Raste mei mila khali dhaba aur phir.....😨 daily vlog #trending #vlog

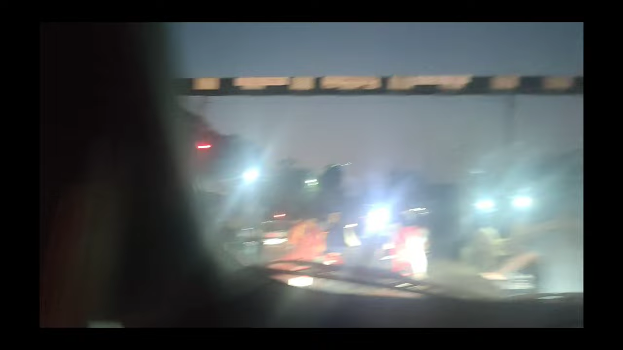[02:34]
और भाई इन लोगों ने जैसे वो लगा रखा है बैरिकेड, तो भाई ये बाइक पे बाइक घुसे जा रही है,